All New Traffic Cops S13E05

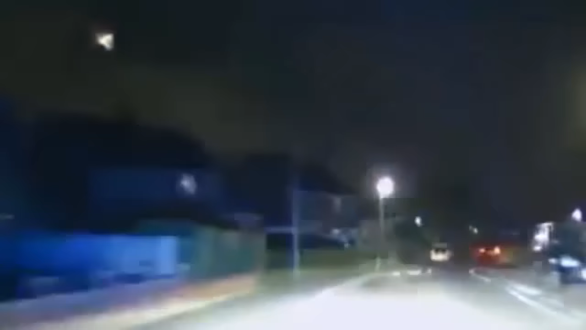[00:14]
Road conditions are dry, weather's dry, no other traffic or pedestrians. Authority to continue, please. Based on everything you've told me so far, pursuit is authorised.
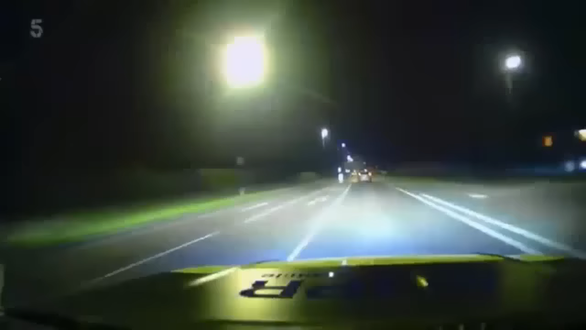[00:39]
This will overtake a member of the public.
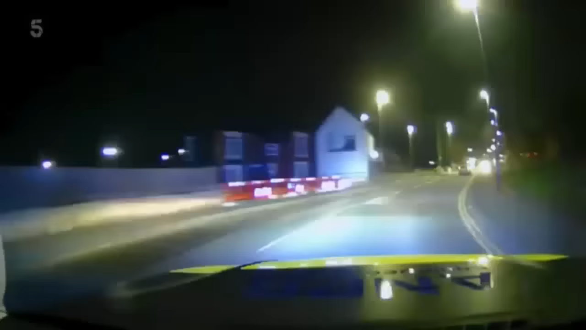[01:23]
Speed is 7-0 and a 3-0. Yeah, it's the wrong side of a keep left bollard at the roundabout. It's overtaking more members of the public.
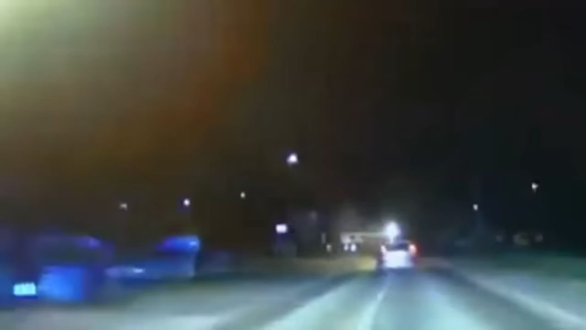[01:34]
Now back to the correct side. I think he's got no brake pads on his front. Every time he breaks, I'm seeing sparks.
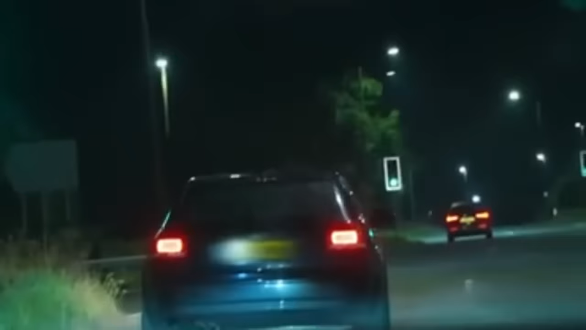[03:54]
I need a vehicle check, please. That's 2nd 3-7. Traffic cop Jim Payne is behind a suspicious car.
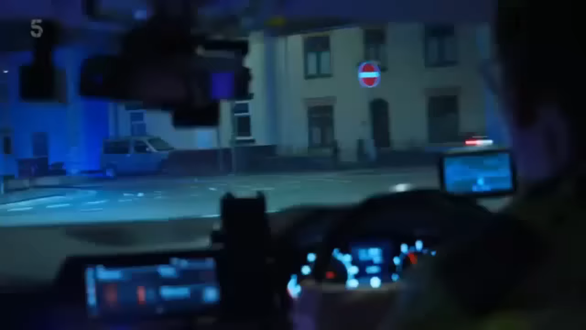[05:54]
Just gone through a stop line without stopping. As you're driving, doing the commentary, you've got a lot of things going around in your head. But you've still got to try and get it clear in your head who's going where. It's coming up to the roundabouts. I think that's where you are, isn't it, Stu? Yes, yes. Stingers out, stingers out.